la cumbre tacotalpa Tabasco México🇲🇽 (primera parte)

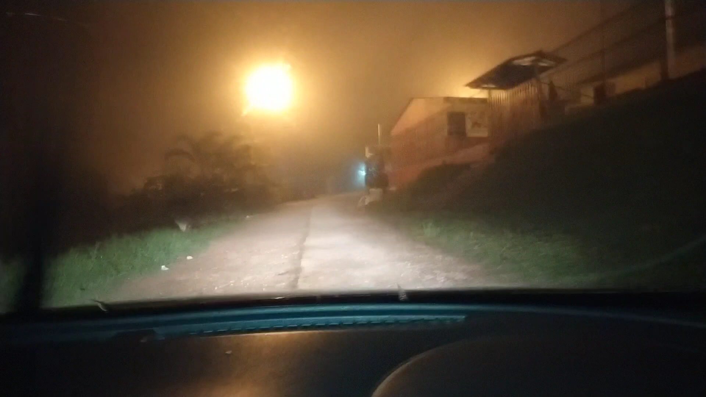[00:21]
Ya pusimos los faros de niebla, pero
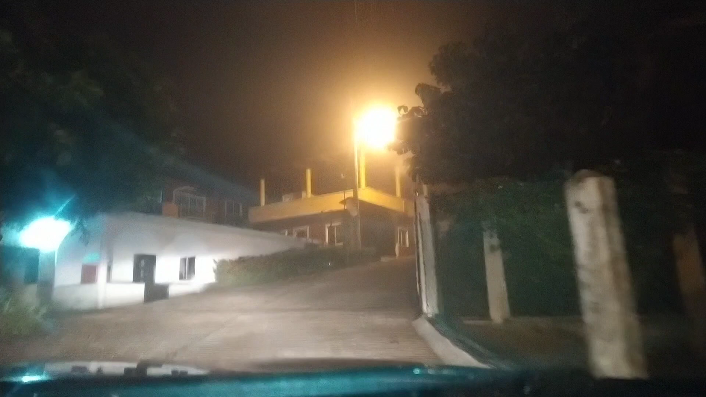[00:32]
no van a servir de nada los faros de niebla porque no se ve nada. Ahorita lo van a ver. De hecho, aquí en el pueblo donde estamos en la niebla.
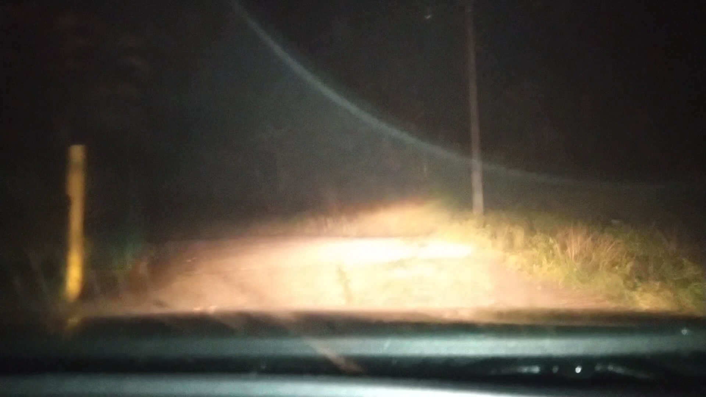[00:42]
Estamos arriba de las nubes. Más bien las nubes se quedaron abajo. Miren, ahí vamos. A ver si podemos checar eso.
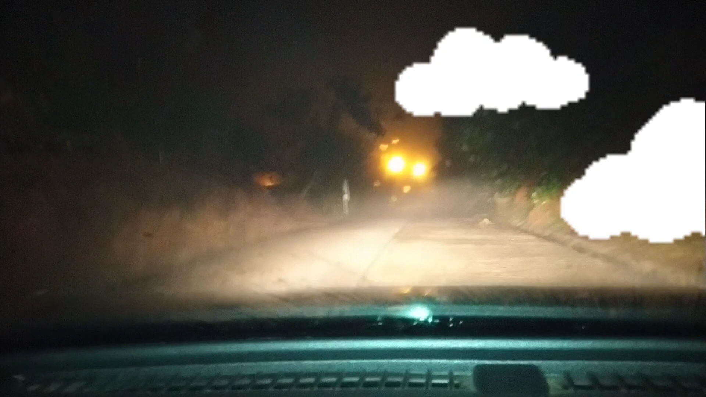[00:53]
Voy a estar poniendo los tricos porque se llena de mucha neblina. ¿Sí? Ahí está, seguimos. Tenemos que bajar en primera porque si no el carro se acelera. Estamos muy contentos. Aquí venimos con la psicologuita